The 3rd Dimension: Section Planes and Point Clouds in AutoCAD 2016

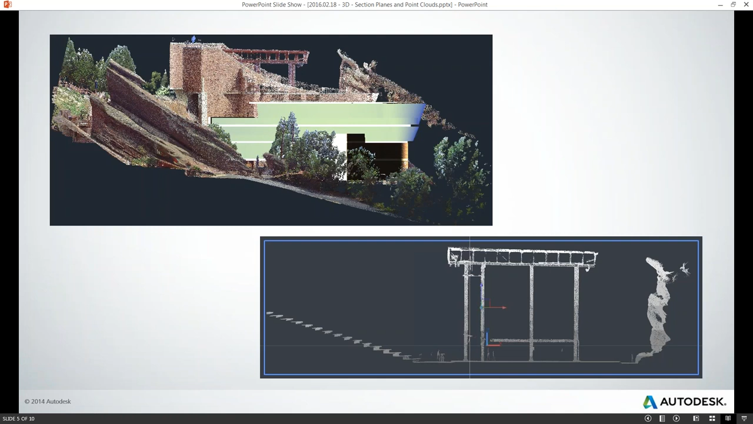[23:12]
Oh, I'll just take it. Oh, good. There we go. That's quick. All right. Here we go. Just let me know when you can see my screen. I see it. Perfect. Okay. Excellent. So, thank you, Martin. That was a wonderful introduction to section planes in AutoCAD.
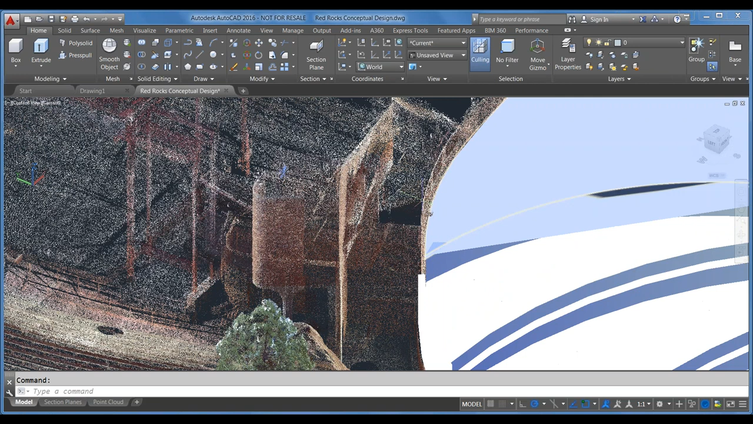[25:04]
It's very good for site plans if you do any historic preservation or you're working right up against other buildings like this one here. This can help you quickly document a project that you're working on and jump start the design process for you. So, we've got this, I've already pulled the point cloud into this drawing, but I'll just pop over here to show you.
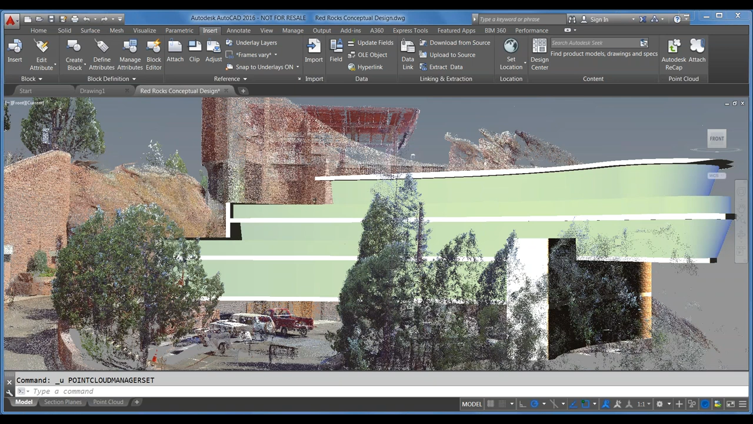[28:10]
Okay, I'm sorry about that. That should be showing, there's typically a hierarchy of the different scans that comprise the point cloud here. So, I'm not sure why that's not showing up. That one really looks cool though.
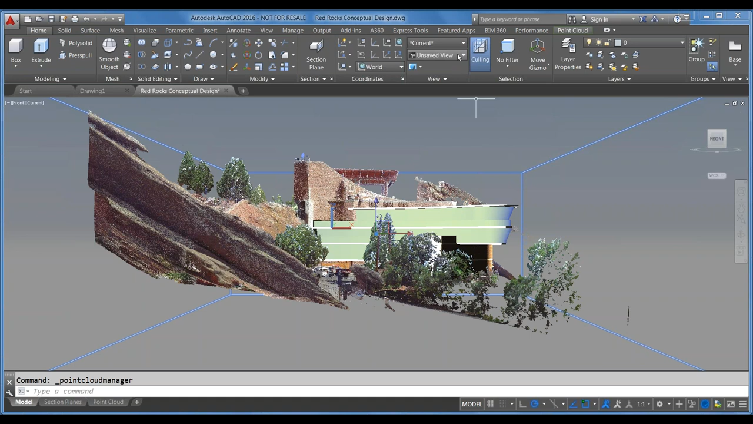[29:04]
There should be a list where you can turn off different portions of the point cloud so that you're only seeing a certain section that was scanned all at once or another. We call them regions or scans. From here, I'm going to do one of the tricks that we learned in the last presentation and jump over to my point cloud isometric view, which brings us back to where we were before. Again, those named views come in really handy. Okay, so we'll select the point cloud again. And there are a couple of things, there are a couple of properties that you can modify here with the point cloud. The first one is the size of the points.
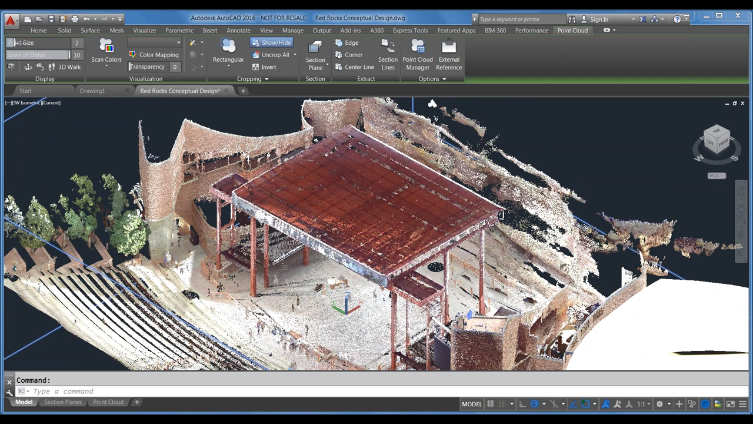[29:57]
you can adjust this to whatever you like. I'll just knock it back down to one. You get that fine detail in there. The level of detail. So this, you'll see as you bump the detail up, you see more of the points in the cloud. As you knock the detail back down, you lose a percentage of the points there. So if you have a very dense point cloud and it's really hard to work with, you might lower the density.
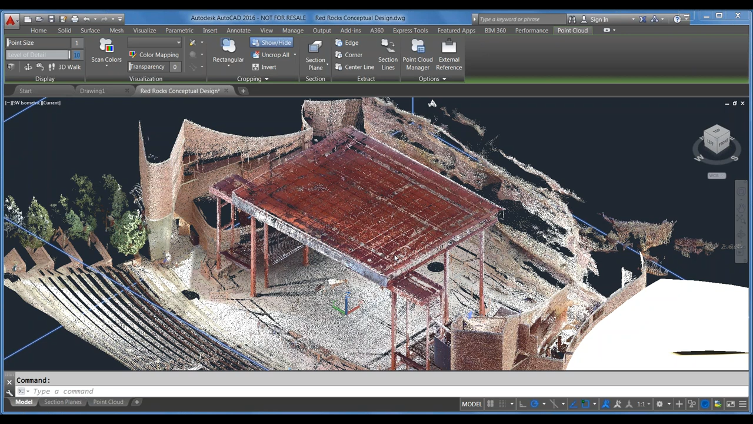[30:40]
And so instead of losing the detail by lowering the density, if you want to maintain the density of your point cloud, but you just want to be able to see what's next to it a little clearer or see through it a little better. Let me jump to a better view for this.
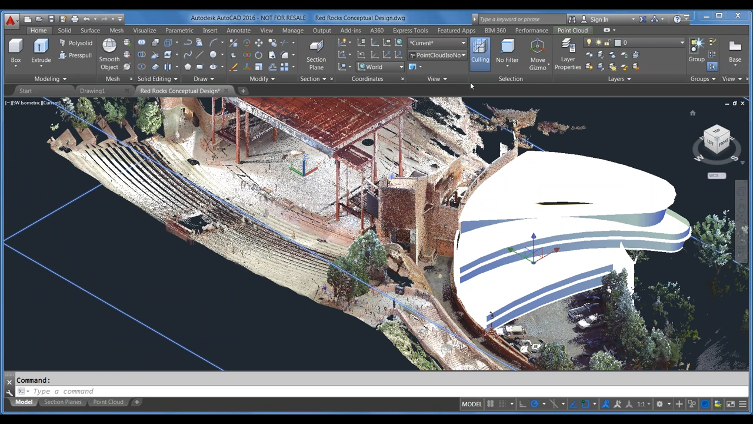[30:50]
Okay, so maybe we want to be able to see through this a little better, see through the trees to be able to see the geometry that we built behind it. I'll select my point cloud and you'll see that it becomes more and more transparent. It's a little easier to see the model that you built up against it.
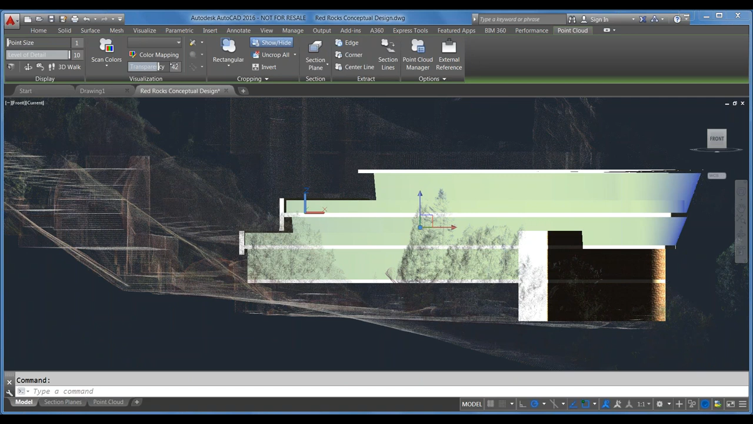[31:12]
And it makes it easier to work if you're designing in relation to a point cloud.
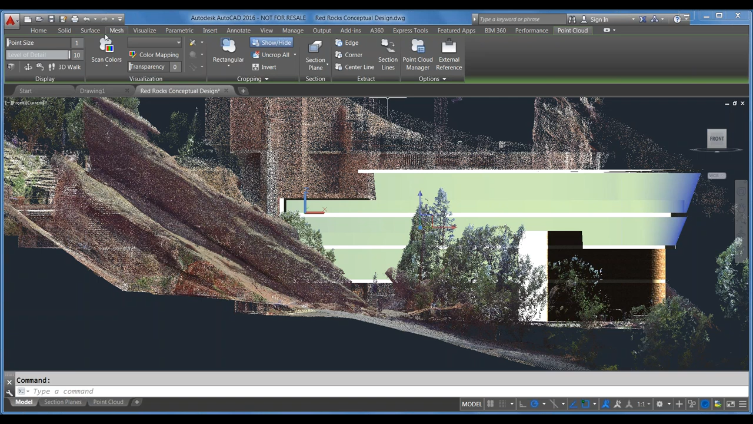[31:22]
And that makes for great presentation graphics, too. That looks awesome. It does. Alright, so we'll select this again. Another thing that you can do is adjust the coloration of the point cloud model for this one. So right now I have this set to scan colors, which is the exact color that is captured out in the field when the scanner creates that point cloud.
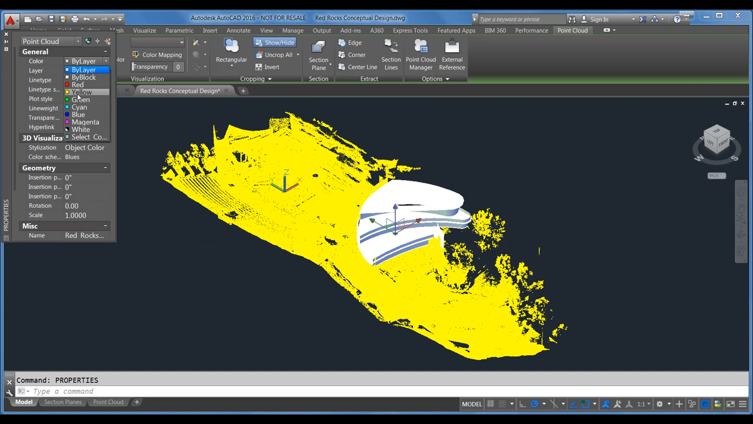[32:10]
And every point in the cloud will then appear as that color. This one is normal. There we go. Oh, it's not going to tell me what normal does. But it does adjust the color there.
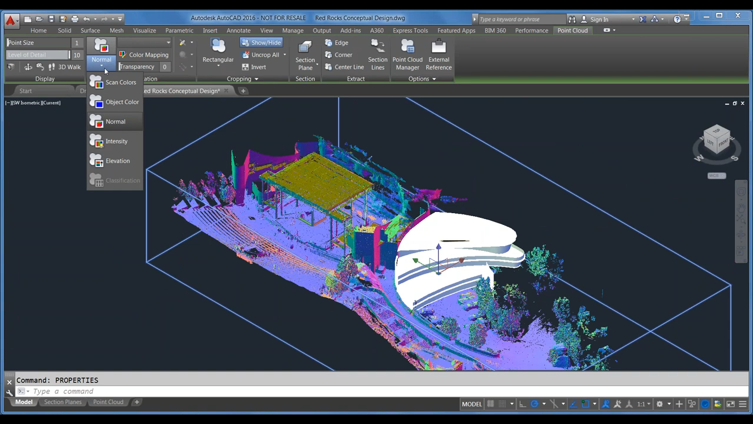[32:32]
This one is by intensity.
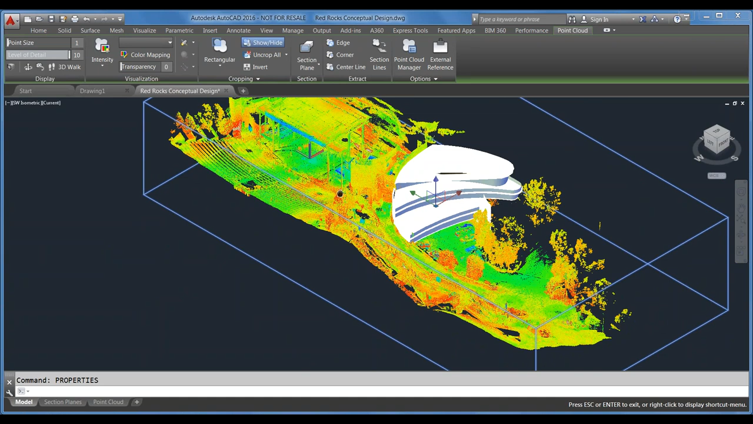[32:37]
And then this one down here is elevation.
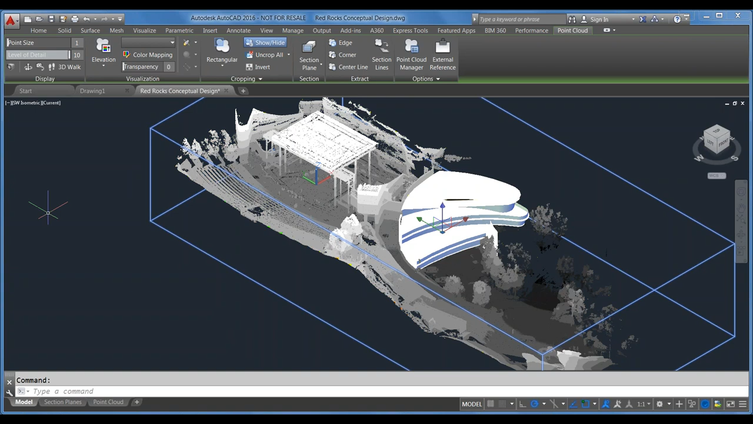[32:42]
This one I find the most useful with site plans. Because if you come over here, I've saved a couple other views. Let's take a look at the left one.
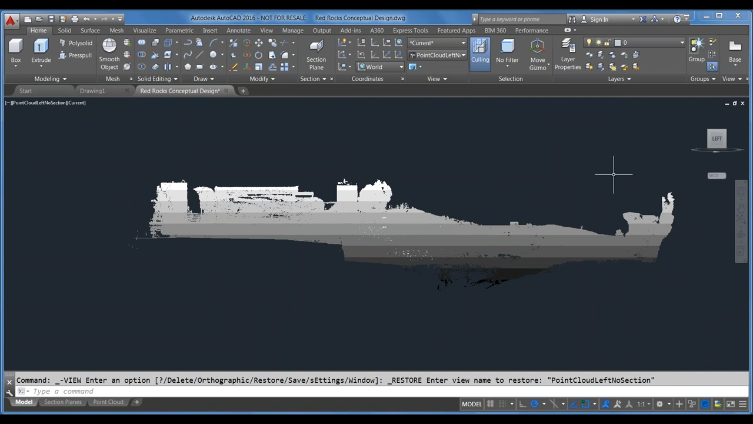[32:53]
You get a really good look at your overall site plan and the elevation of the entire site model.
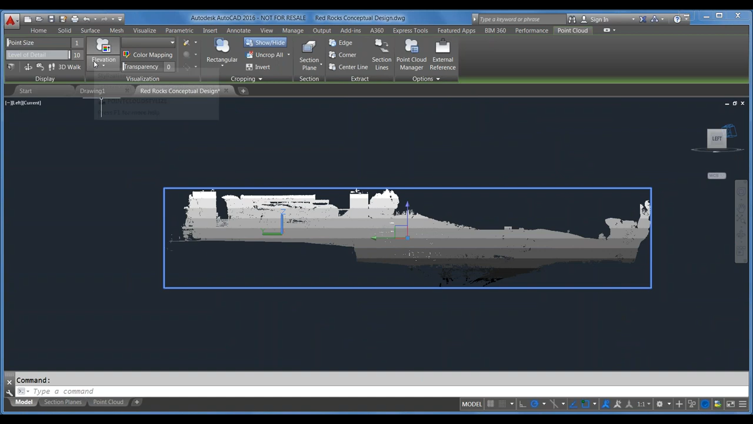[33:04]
So if I come in here, another handy thing is, let's say you need it every ten feet. Or maybe you know how many colors you want to show.
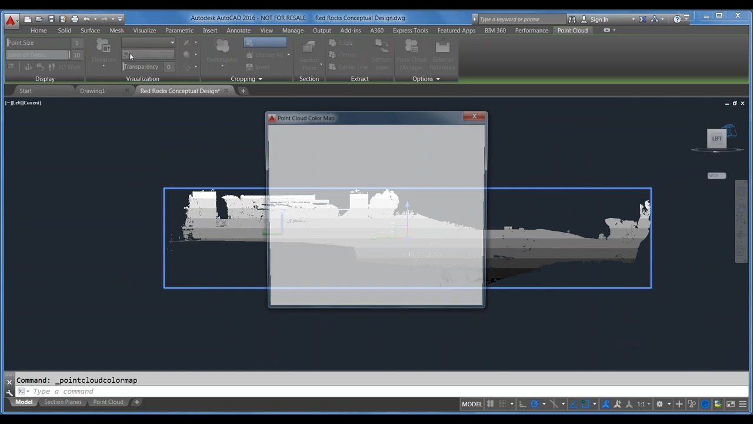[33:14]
So if you click on color mapping, you can change it from grayscale to blues.